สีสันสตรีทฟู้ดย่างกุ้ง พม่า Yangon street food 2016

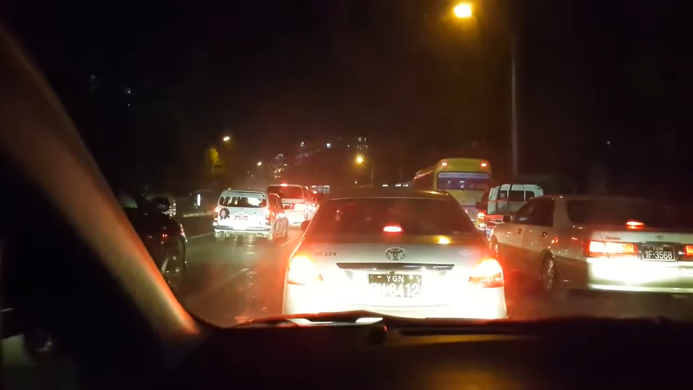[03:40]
ิดอยู่ที่ยางกุ้งครับ ตetonนี้ผมออกจากสนามบินยางกุ้งมาประมาณสัก 5 ราธีไม่ทันใดนะครับ รถติดนะครับประมาณศัก 10 ราธีแล้วก็เท่าความือจะมีคนเดินไปเดินมา เป็นนี่.. talvez ชาวยางกุ้งเรยบายนะครับ แสมมันด้วย ถ่ายด้วย โดษ 4 กамนี้จากนี้ไปอีกสัก 20 กิโลครับถ้าเกิดรสติดอยู่ที่ตลอดทางของจันนานนิดหนึ่ง